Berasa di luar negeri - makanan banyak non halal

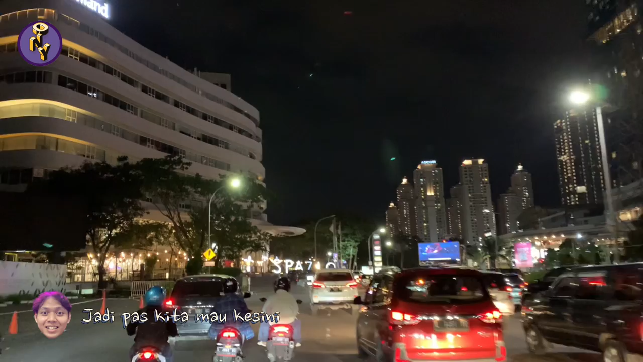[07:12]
Jadi pas kita mau kesini itu udah malam. Ini itu lokasinya, kalau kalian lurus dari Pazio kan bakal ketemu ini di kiri jalan.